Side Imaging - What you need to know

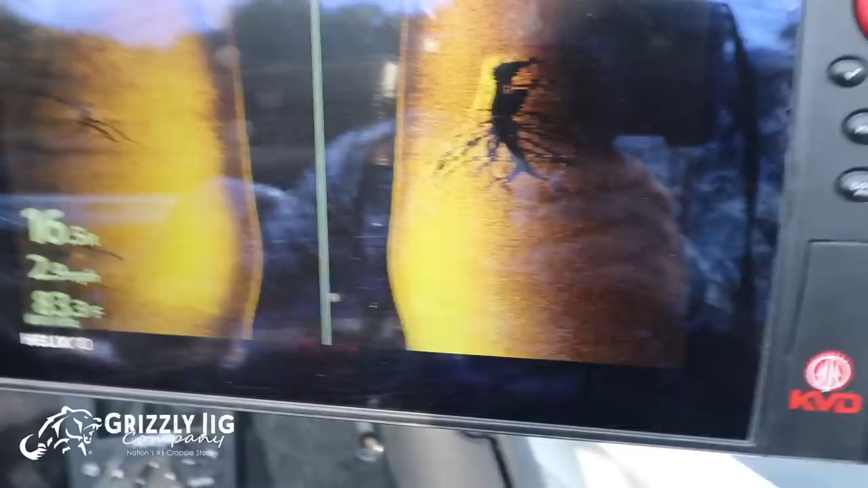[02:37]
Folks, this is all great structure right here, and these are things that you can choose to fish or not choose to fish. But regardless, what you're looking for are white specks,
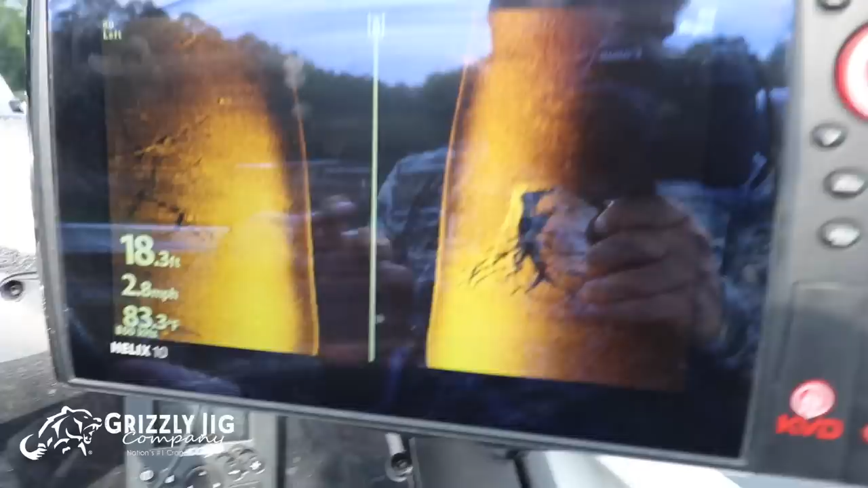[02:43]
On screen: depth 18.3 ft, water 83.3°F, speed 2.8 mph
and maybe you can't pick it up on the camera itself because they are very faint, but there are small white specks here on this end of the tree.
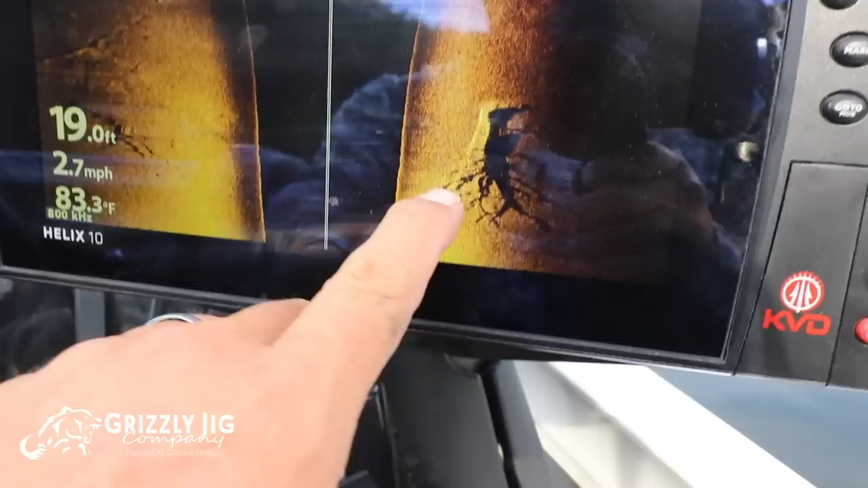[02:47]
On screen: depth 19.0 ft, water 83.3°F, speed 2.7 mph
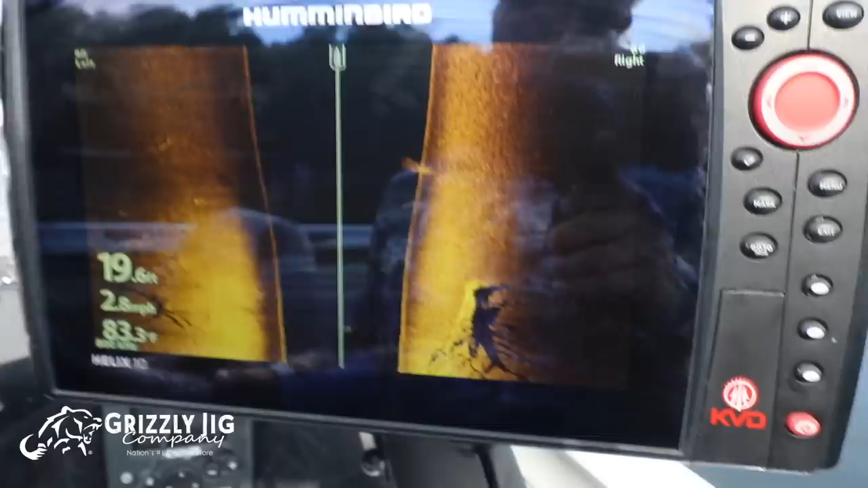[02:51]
I don't see white specks anywhere else, but I definitely see them on that side of the tree, and that's what we're gonna fish.